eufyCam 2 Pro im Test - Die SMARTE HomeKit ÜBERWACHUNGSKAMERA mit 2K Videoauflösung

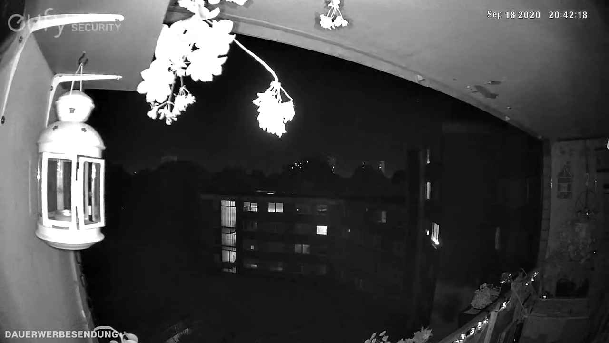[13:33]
Also die Nachtsicht der Kamera ist gerade durch dieses Infrarot, das kann sich wirklich sehen lassen. Also da erkennt man alles. Am Anfang ist es halt immer so, wenn die Kamera einmal kurz die Bewegung erkennt und einschaltet, dann habt ihr quasi einmal so wie so ein Überbelichten kurz. Aber danach habt ihr wirklich ein echt gutes Bild und nachts auch echt gut ausgeleuchtet.